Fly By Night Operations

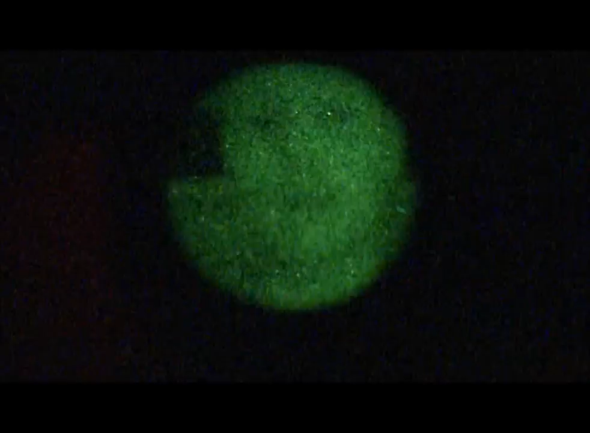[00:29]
and being able to see what you're doing without having to worry about
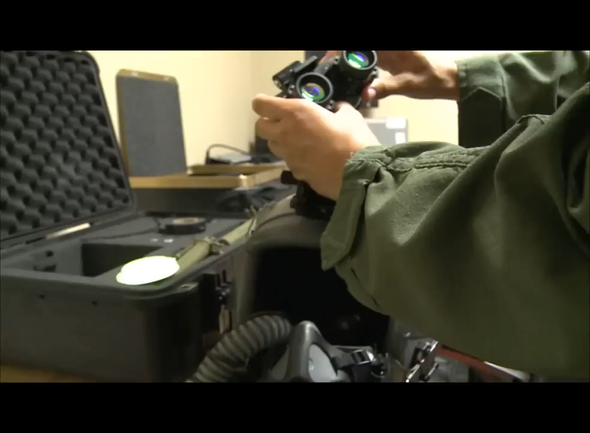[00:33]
running into things if you're in the cockpit and it's dark or if
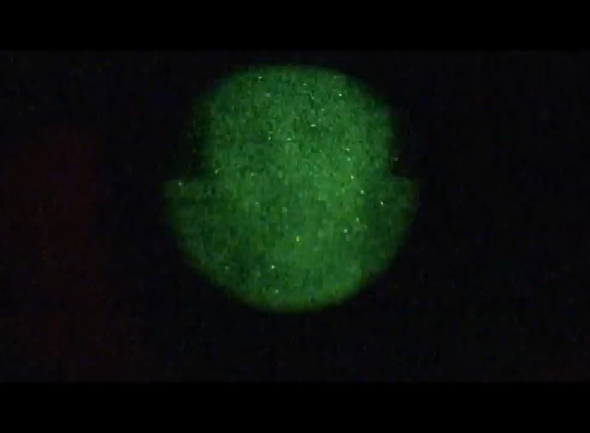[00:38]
it's real low illumination and people can still continue to do their job and continue the mission.
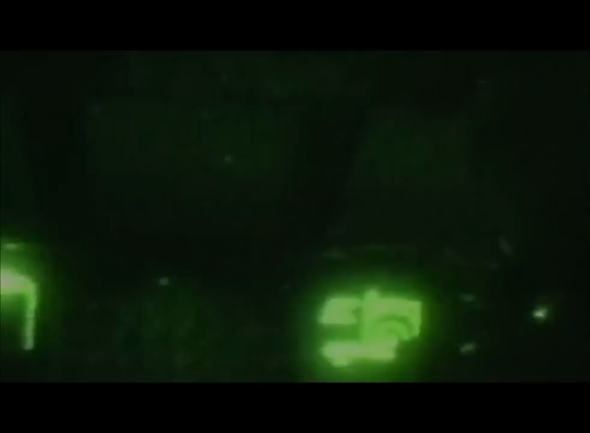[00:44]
And while they are helpful, the men and women who use them must contend with many issues, such as airframe compatibility and working with the goggles in cramped spaces.
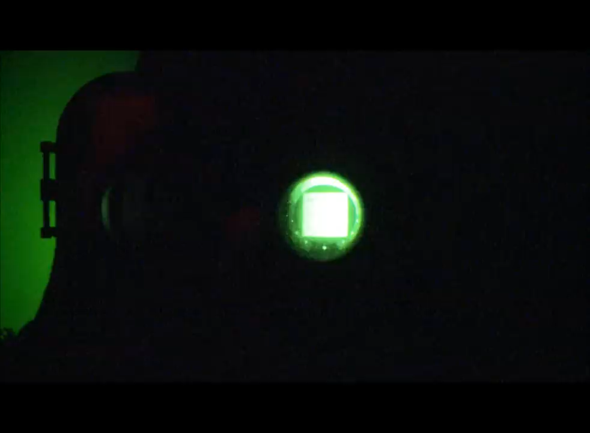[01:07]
actual lighting so it doesn't affect the NVGs so you get a clearer picture looking outside.
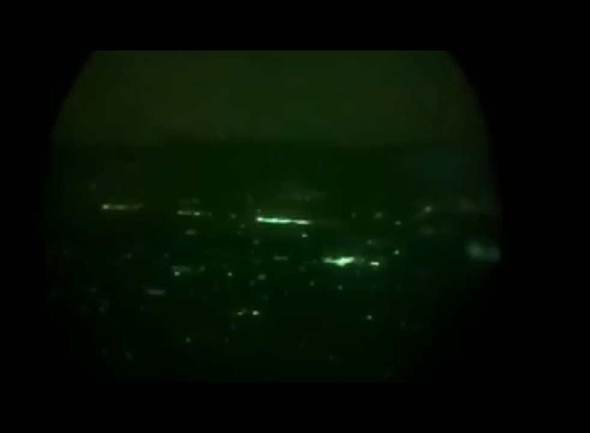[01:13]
Natural obstacles such as lightning storms or a full moon can also affect the goggles' usefulness.